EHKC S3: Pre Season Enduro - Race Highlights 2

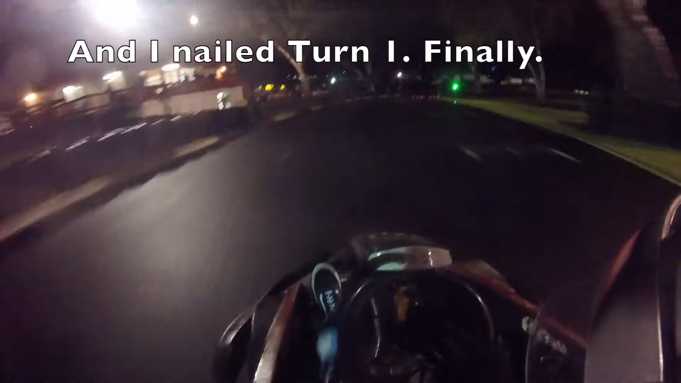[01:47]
Chuck it in, there we go. Oh yes, yes, yes, yes.
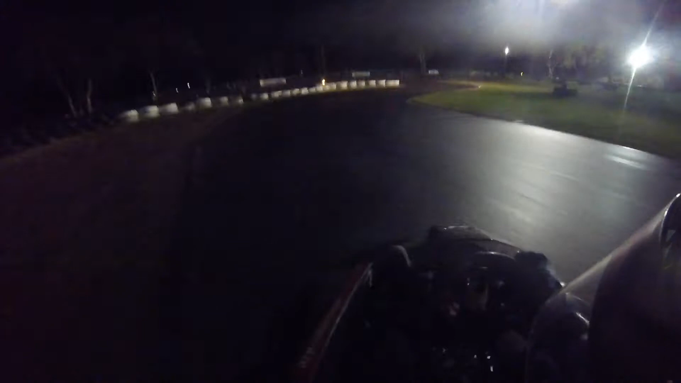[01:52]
Beautiful! Oh yes, happy I got that one on camera.
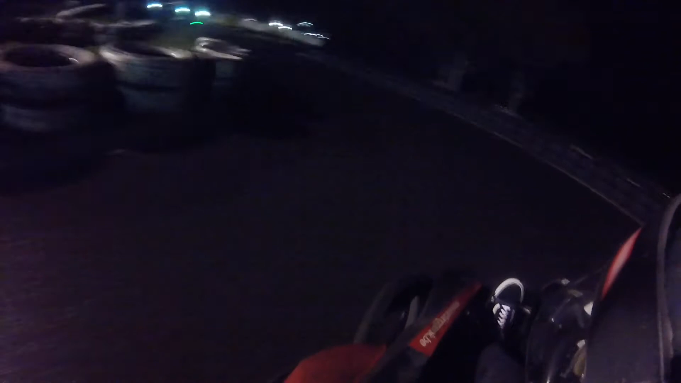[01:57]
That was perfect.
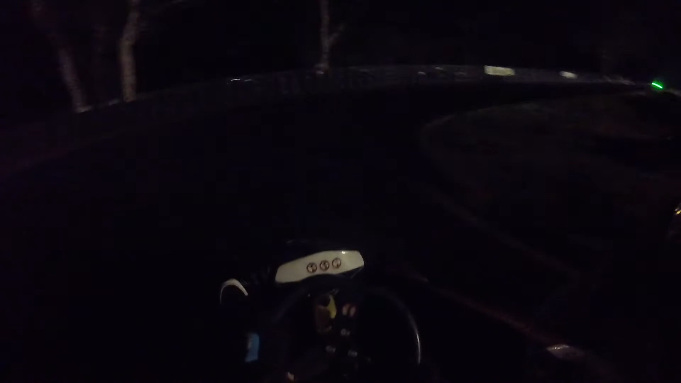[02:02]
Put it right in and drop the wheel off the corner. All right. Go, go, go, go, go, car! Go, car! Go! There we go. Alright, running out, off the wire, okay. Get it turned into the apex, there we go. Whoops, see daisy. Go on the floor there.